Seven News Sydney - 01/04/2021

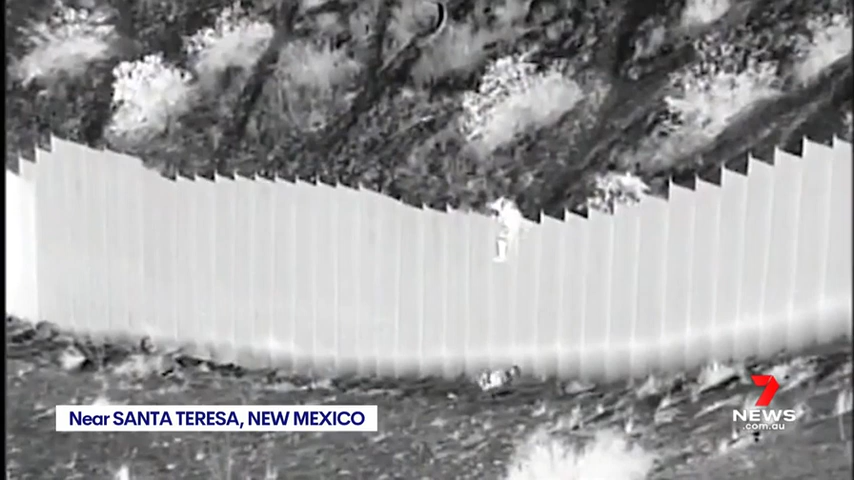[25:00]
Horrifying video shows children being abandoned by smugglers at the US-Mexico border. The toddler and her five-year-old sister were dropped over a five-metre barrier and left for dead.
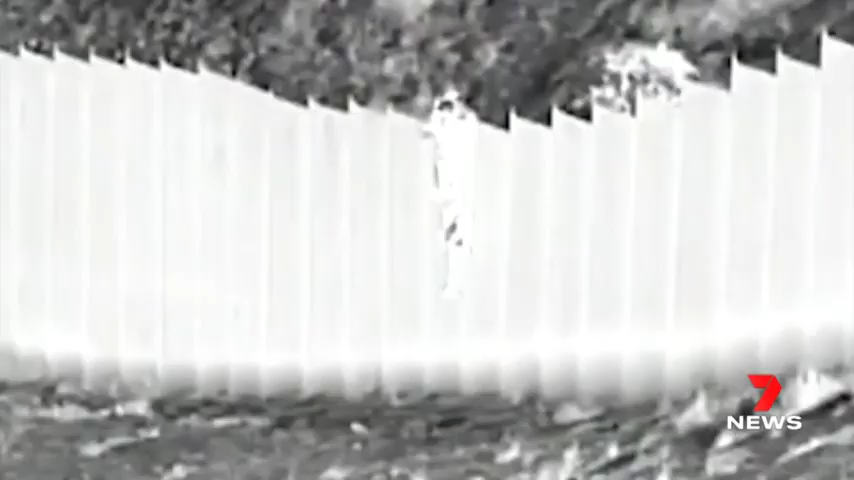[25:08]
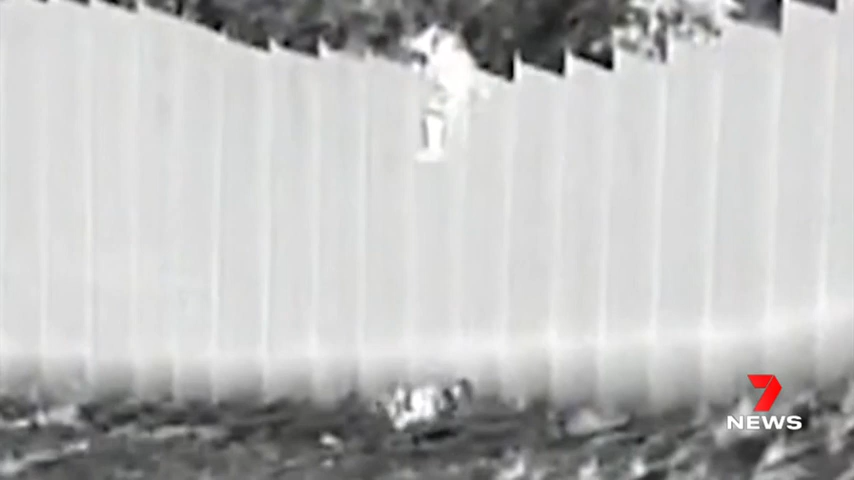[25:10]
They were later found by border patrol agents and taken to hospital where they've been cleared of serious injury.